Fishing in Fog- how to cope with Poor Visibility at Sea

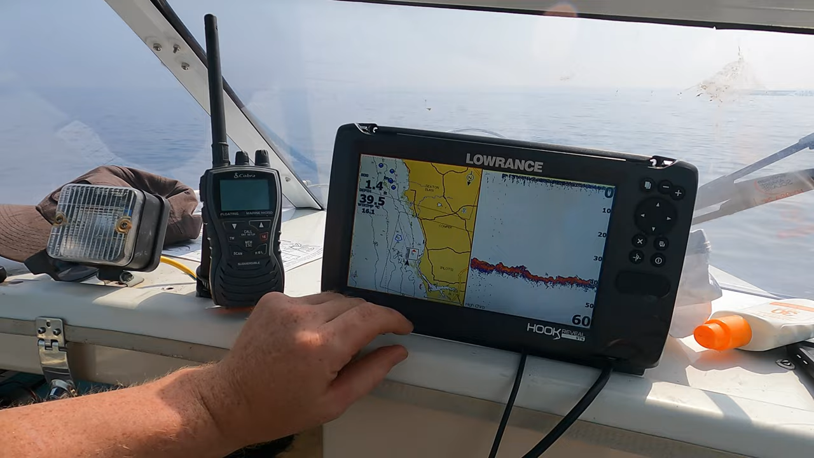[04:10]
So that is the very, very last there, that 0.2 knots. And that arrow indicates that that's the very, very end of the ebb tide, which is running north.
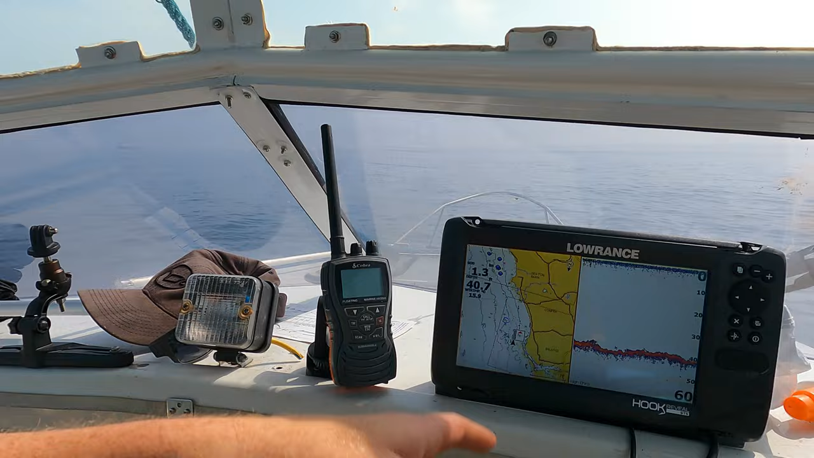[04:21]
And now the flood tide's gonna take us home back to the south. And hopefully there's a nice big cod here for me.
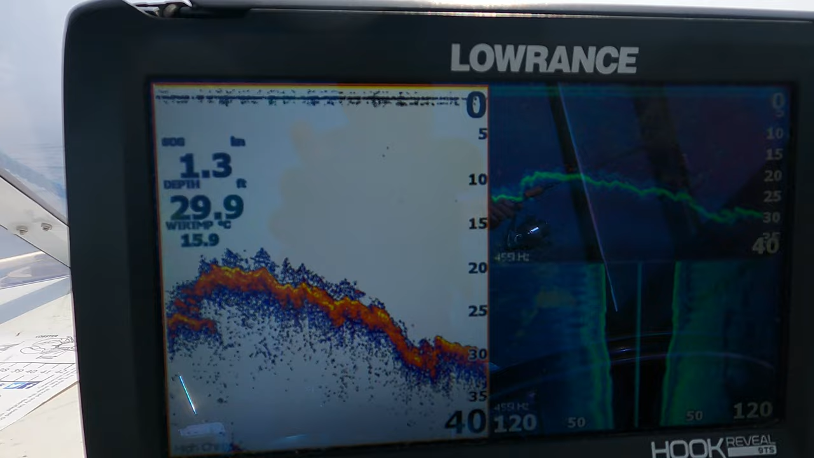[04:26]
On screen: water 15.9°C
Some really good ground that we're over